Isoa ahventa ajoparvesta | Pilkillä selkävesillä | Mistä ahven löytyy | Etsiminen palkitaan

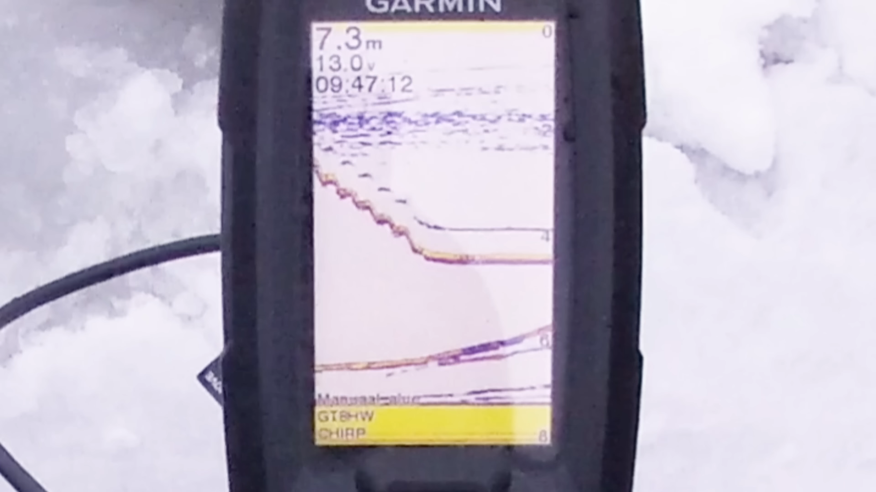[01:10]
On screen: depth 7.3 m
Tulee ihan hyvin. Olisi ihan paistikalla. Ei mikään super iso, mutta...
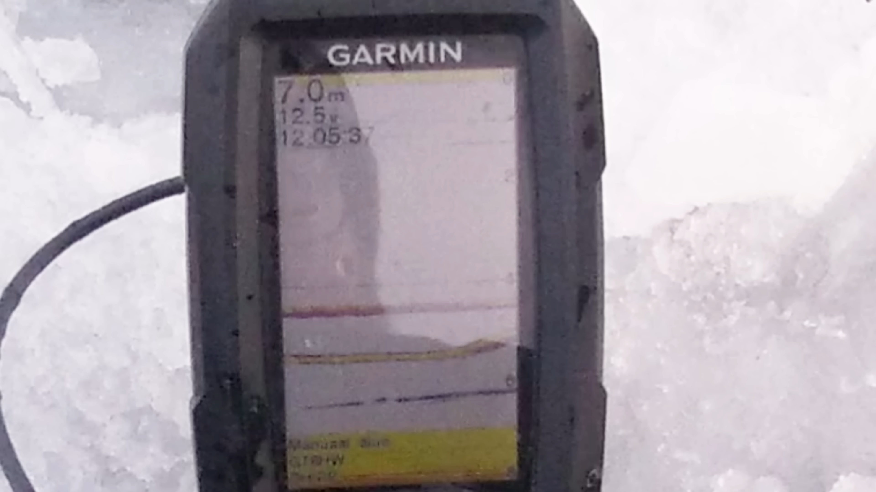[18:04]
On screen: depth 7.0 m
Kääntyskö tuo takaisin? Tää käänti. Pidetään ihan paikallaan. Otti. Ei pysynyt.